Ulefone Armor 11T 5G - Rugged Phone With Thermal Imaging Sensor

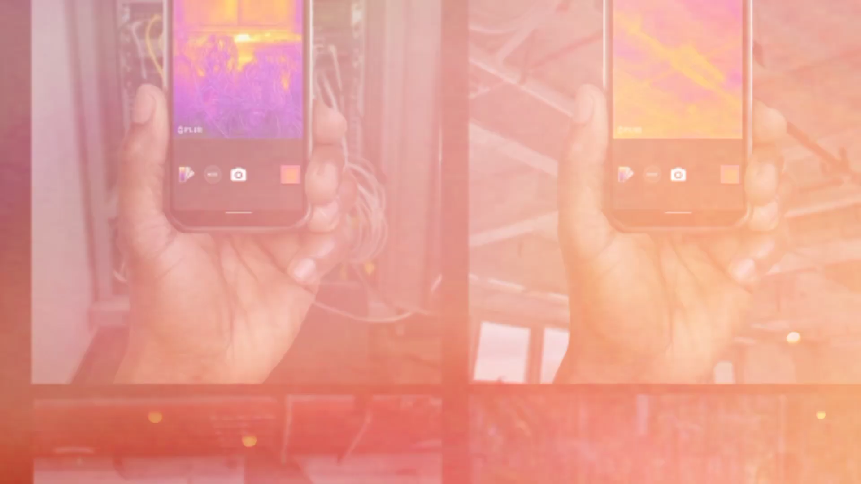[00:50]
So this device here can take thermal images and many other features like that.
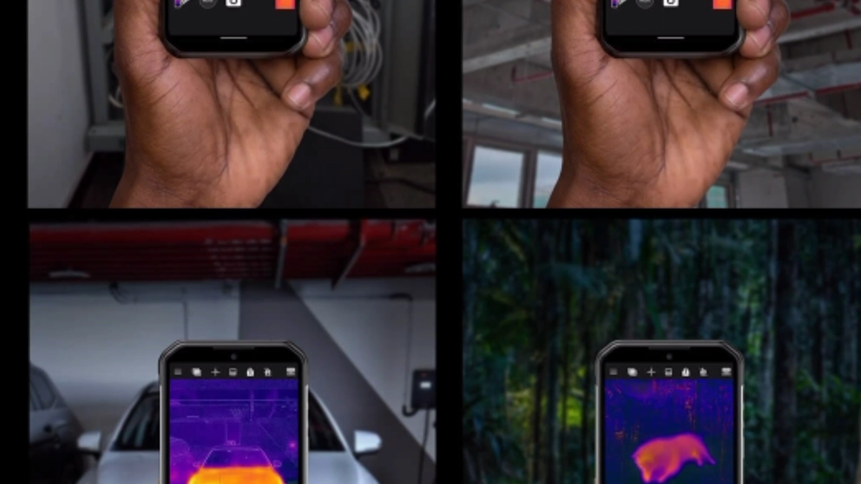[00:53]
In fact, Ulefone claims that the integrated FLIR thermal